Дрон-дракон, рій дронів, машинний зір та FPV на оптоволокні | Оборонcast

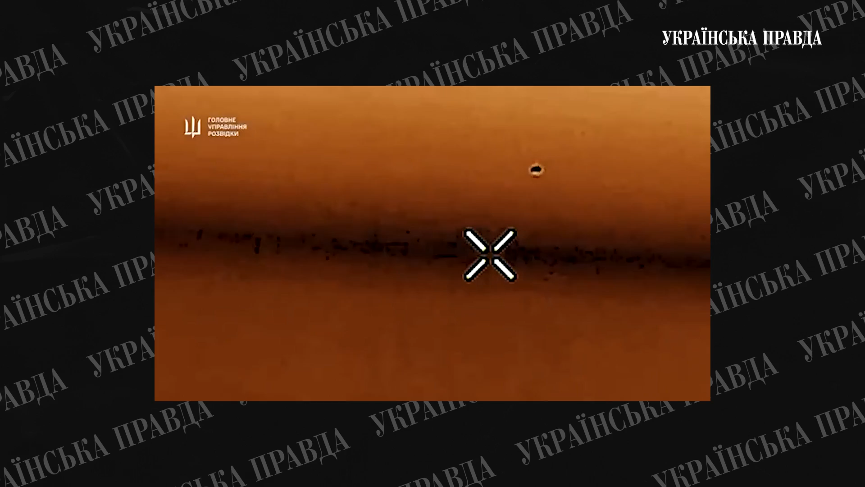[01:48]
І так російський Су-30 опинився поруч з російською і з Москвою,
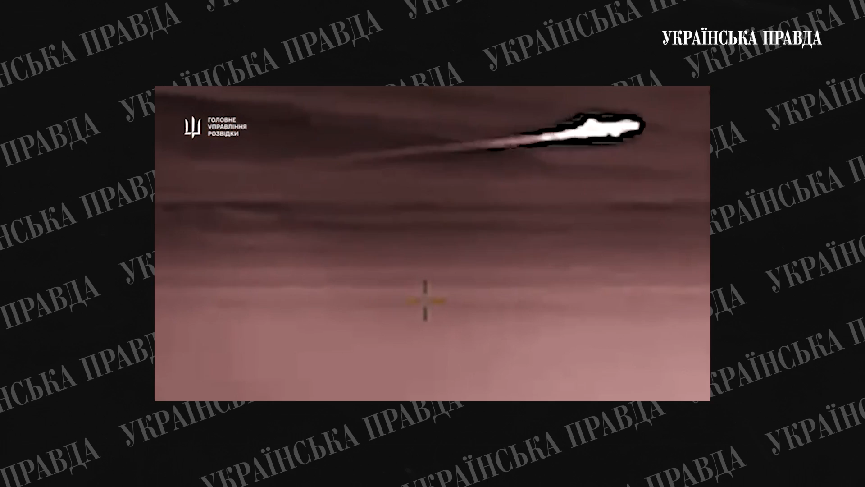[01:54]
завдяки старанням бійців спецпідрозділів ГУР. Так, ну ми зазвичай говоримо про враження нашої зброї, але в даному випадку, я думаю,
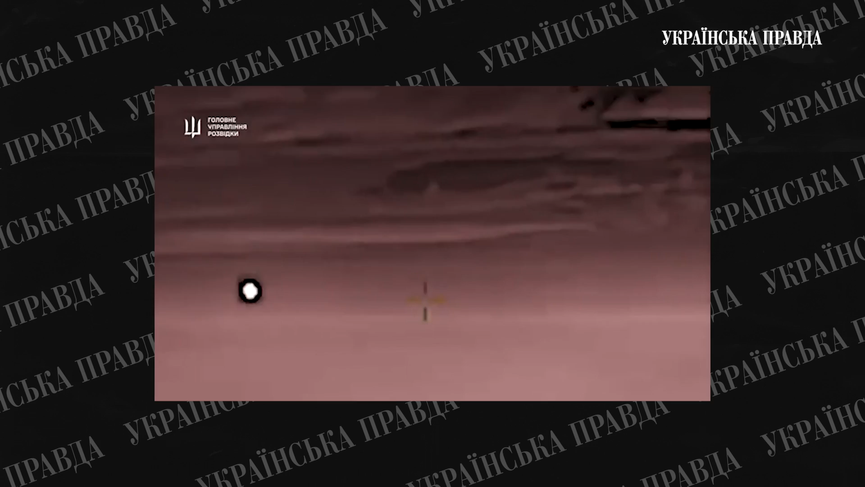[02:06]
що наші люди – це наша зброя, це дуже така зухвала операція в хорошому цінці.
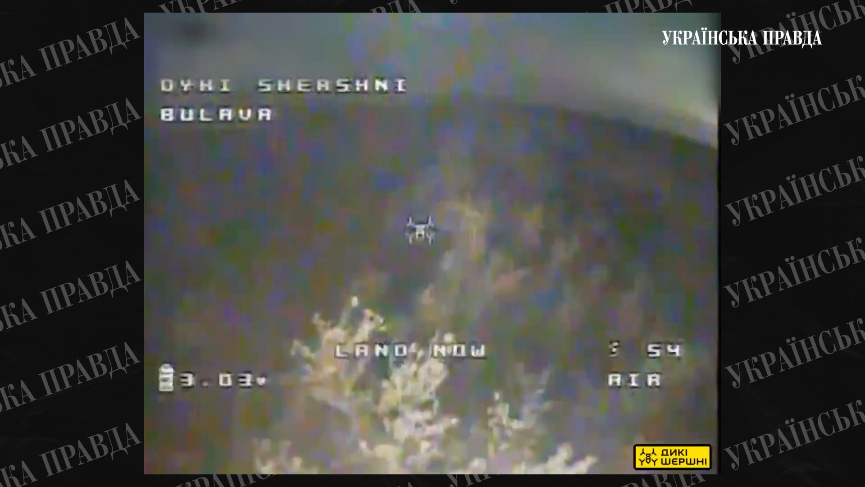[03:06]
суміш, балончики з сумішою, не знаю,
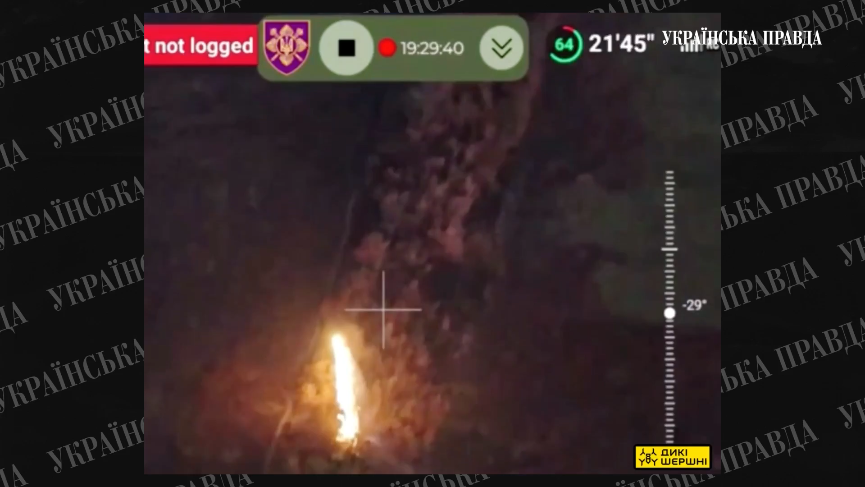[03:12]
як воно там конструктивно працює, які плюються такою речовиною, називається терміт. Скоріше за все, це терміт.